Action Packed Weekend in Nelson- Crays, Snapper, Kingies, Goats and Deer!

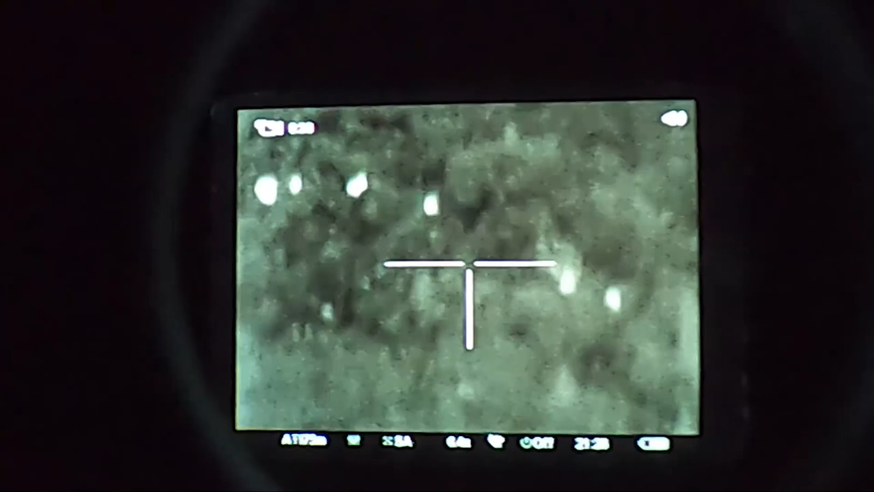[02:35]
So we're just gonna leave these guys for now. Hopefully gonna feed down later on, but we'll go look for an easier one, eh?
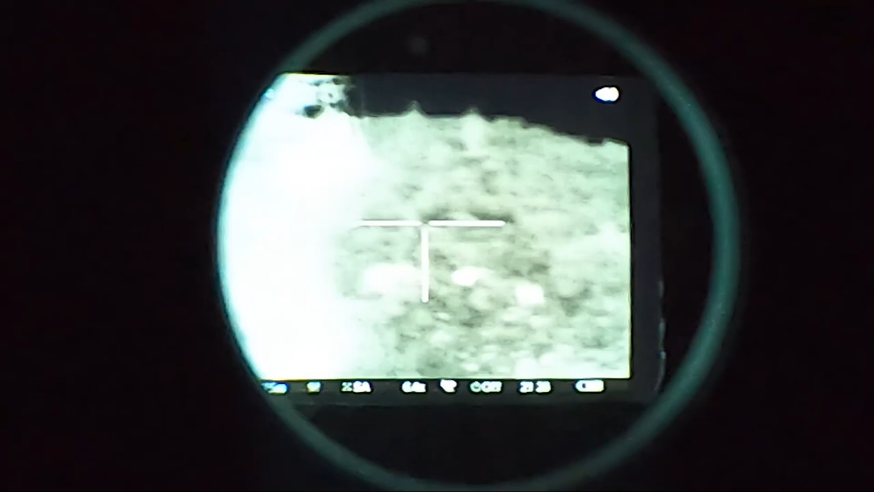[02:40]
The boys soon found a deer in a good shootable spot. It was time to put the thermal optic to work.